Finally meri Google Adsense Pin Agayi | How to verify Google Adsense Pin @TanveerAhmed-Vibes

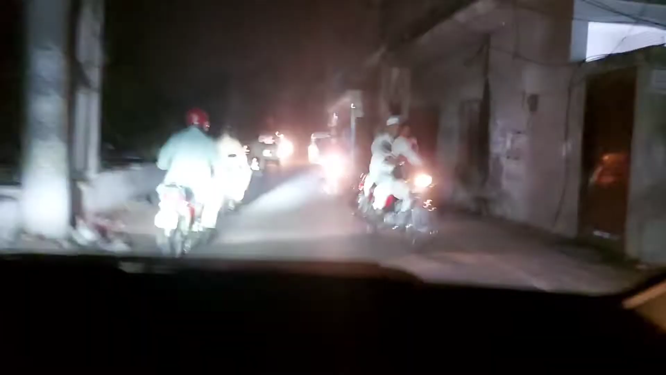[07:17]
पता है फिलहाल ये शॉर्टकट है, ये शॉर्टकट से मैं घर जाने की कोशिश कर रहा हूँ ताकि ये कि जल्दी पहुँच सकें।